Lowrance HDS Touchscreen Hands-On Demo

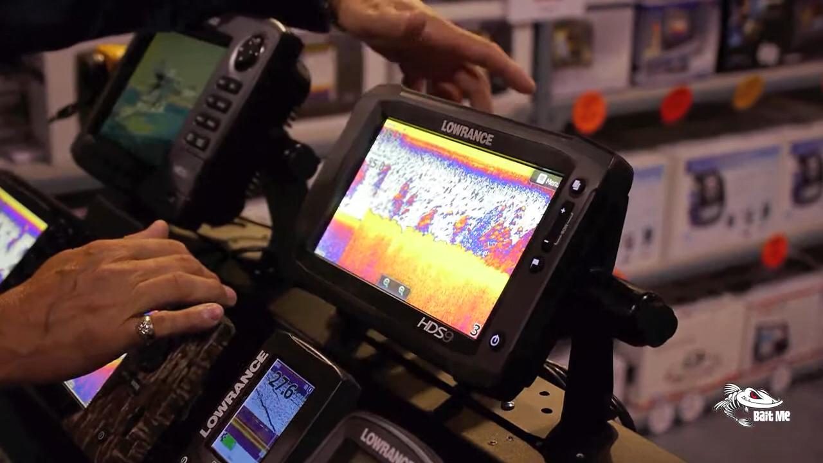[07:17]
a fish and you get them in the boat and you go I'd I'd like to see where I caught him you can go
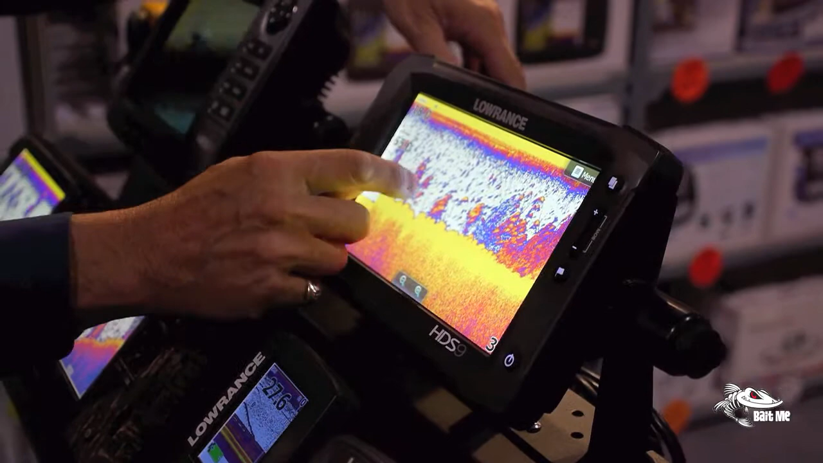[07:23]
back in the screen you'll be able to see the downrigger ball that showed up on the screen yeah and he'd be able to see
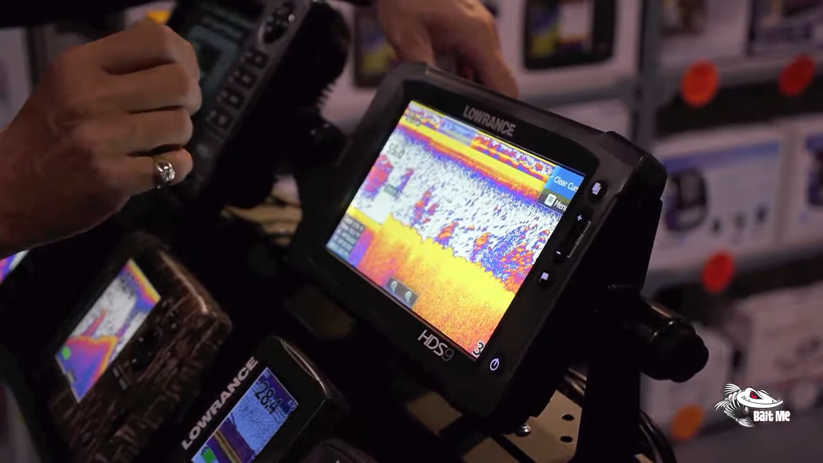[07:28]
the fish actually coming up and hitting that downrigger or the downrigger behind the ball of course so and you can mark